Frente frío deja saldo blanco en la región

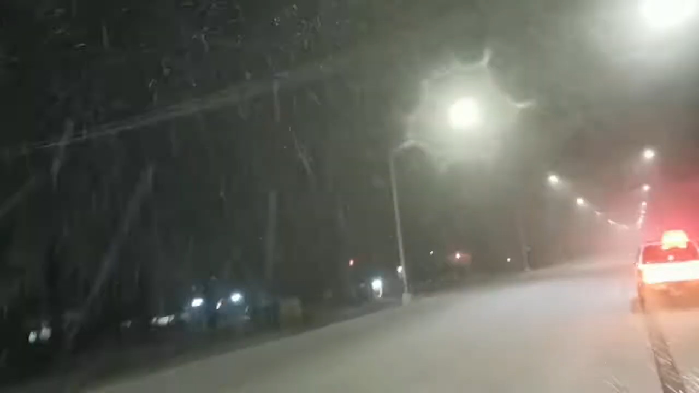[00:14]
vientos intensos y un fuerte frío que generó la caída de nieve en la zona montañosa y granizadas en la zona urbana. La intensa nevada registrada en la rumorosa provocó el cierre de la carretera libre desde San Pablo.